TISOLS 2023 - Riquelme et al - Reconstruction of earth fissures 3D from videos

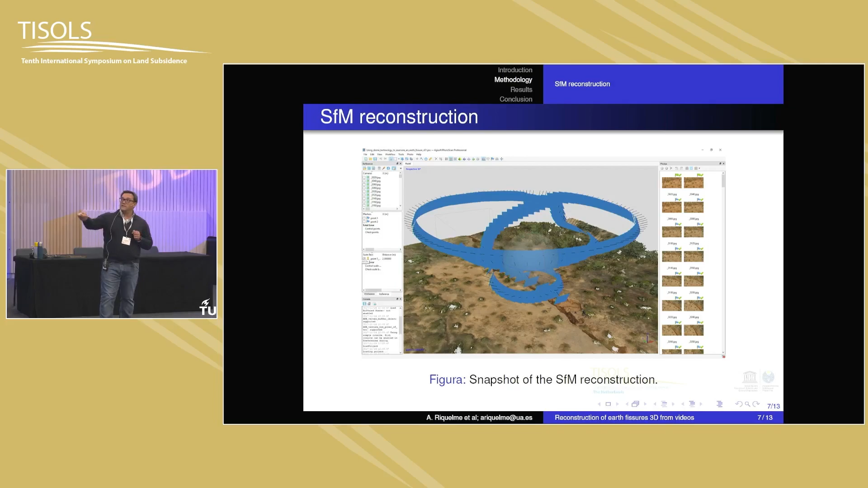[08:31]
And as you can see, it was able to reconstruct the path of the flight. So as you can imagine, only with the photos, I cannot do something serious, because I am missing the information of the scale and the orientation. So what we what we did was to go to Google Earth, locate some bushes or some points, reference points, and we measure the distances.